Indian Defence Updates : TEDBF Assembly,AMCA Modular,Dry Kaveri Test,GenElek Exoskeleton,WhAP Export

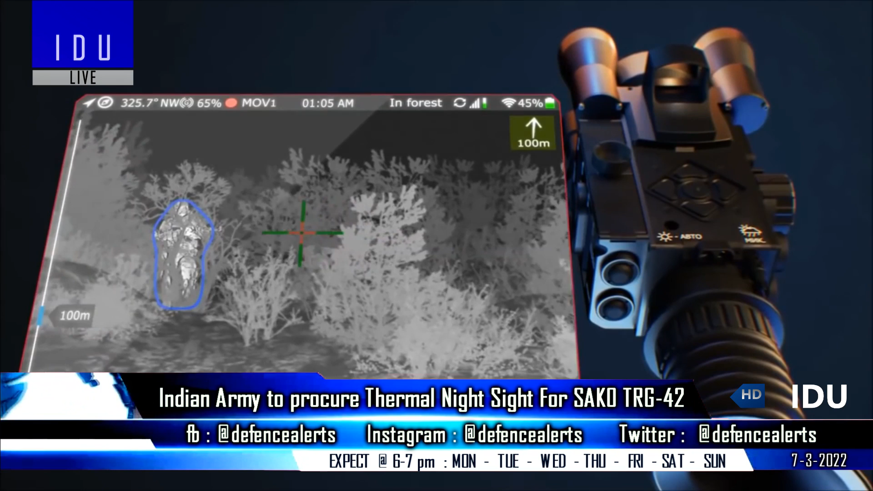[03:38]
zoom and there must be no ingress of water in battery compartment or interior of site
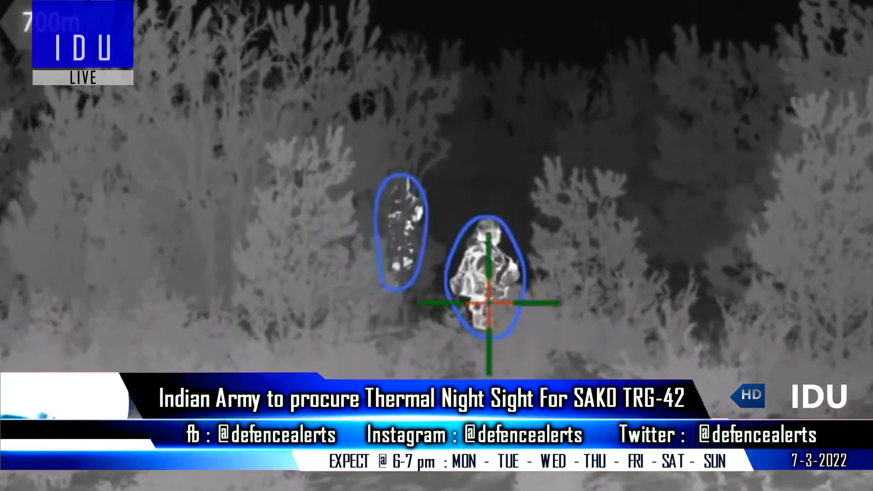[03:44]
when immersed in 10 meters of deep water for up to 30 minutes Tato Advanced